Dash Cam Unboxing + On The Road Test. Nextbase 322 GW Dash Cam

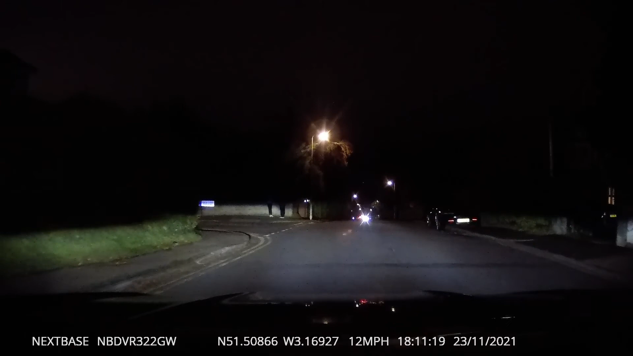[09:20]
Okay, guys, we are done for the day. A little bit earlier than planned, but just looking at this camera now, the footage hopefully looks pretty good during the night time. So when I said it has night vision, I meant the cabin, the cabin camera has night vision.
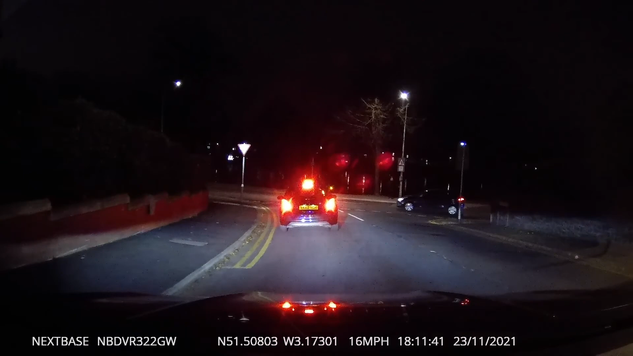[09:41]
It doesn't actually need night vision because of obviously the lights and, you know, blah-de-blah, lights on the road, like headlights, et cetera, et cetera. But, you know, pretty happy with it so far. It's staying in place pretty well. I just want to tidy the cable up a bit, ready for the cabin camera to be put in. And then, yeah, it'll be good.